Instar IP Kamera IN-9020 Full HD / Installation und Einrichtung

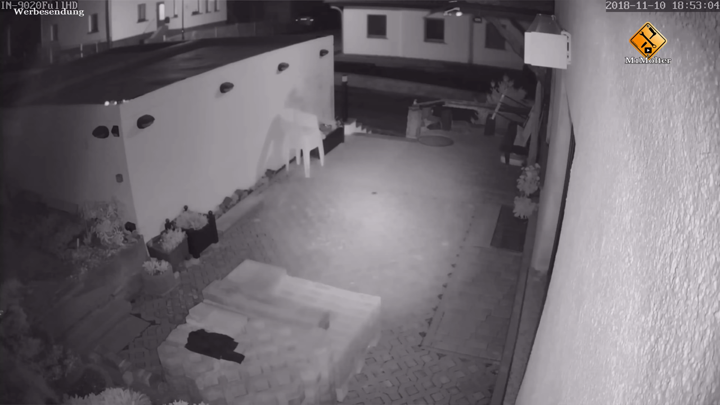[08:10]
Dasselbe wiederholen wir natürlich auch noch mal nachts. Die Kamera hat natürlich Nachtsicht und wir schauen uns einfach mal hier die Bildqualität bei Dunkelheit an.